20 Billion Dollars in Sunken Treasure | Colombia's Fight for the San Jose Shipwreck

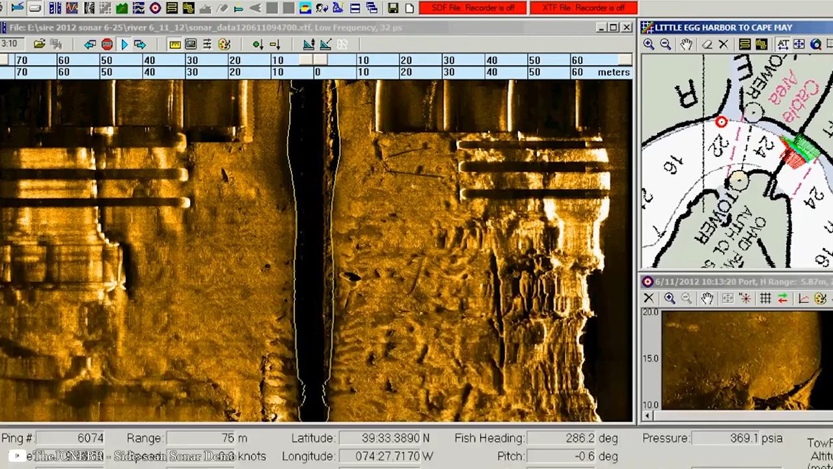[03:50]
and a month later, the submarine picked up a major target.